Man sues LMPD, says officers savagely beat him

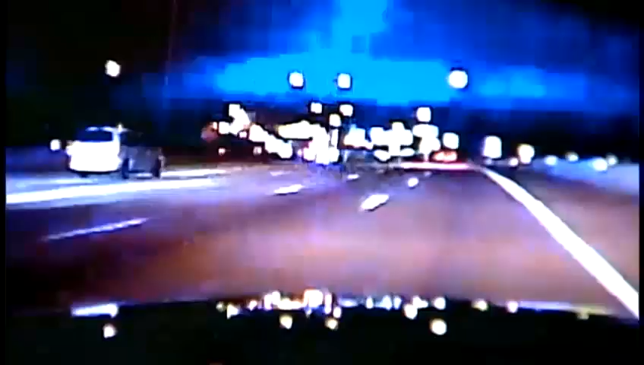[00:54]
911. Yeah. I can't get it out of trust in this game. Brackens is in the passenger seat, frantically calling 911. Scared to death. Don't know what time to tell her to stop, so I won't have no wreck or get shot or hurt any kind of way. What are you trying to do there?